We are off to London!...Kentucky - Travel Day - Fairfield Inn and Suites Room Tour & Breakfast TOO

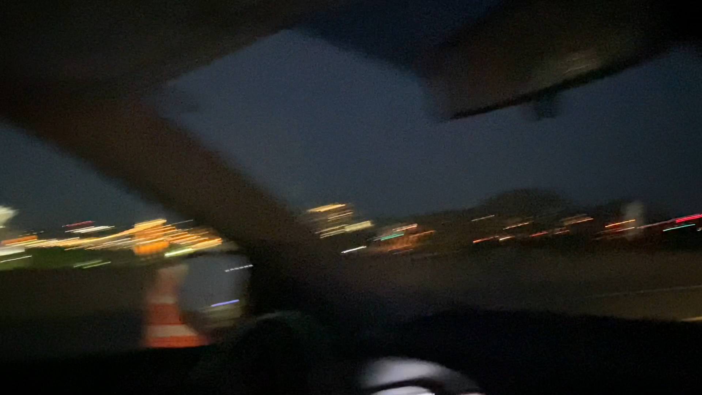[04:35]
That's Paul Brown Stadium over there, right next to its Riverfront Park, where the Cincinnati Reds play.
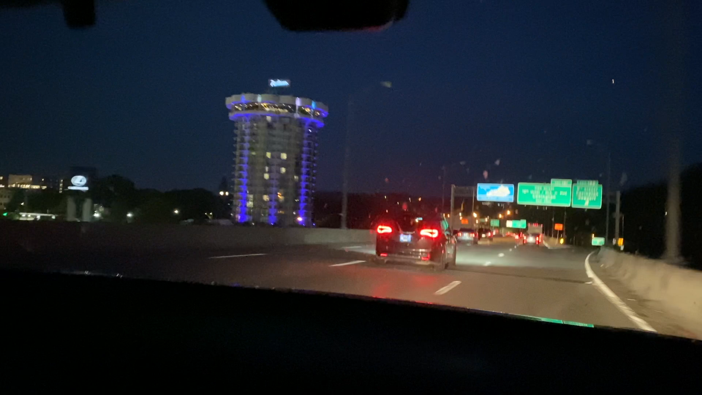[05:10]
We're in Kentucky. Does that mean gas is cheaper? Say what? Does that mean gas would be cheaper? I doubt it. Well, then again, you never know. I'm not sure what the gas tax is here or not. So we're still on 75. Woo! Hello. That guy decided he wanted to go fast. Sorry about that.